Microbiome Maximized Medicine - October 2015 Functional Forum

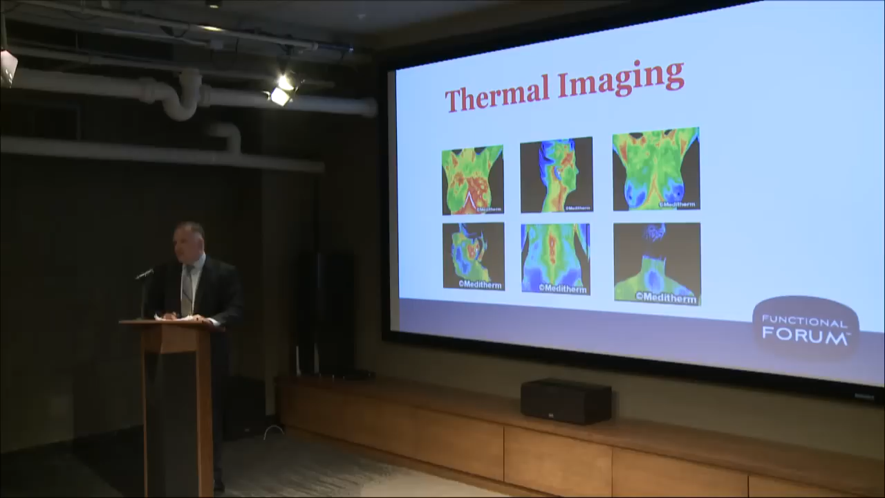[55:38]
It's an early detector of inflammation and disease processes in the body and stagnation.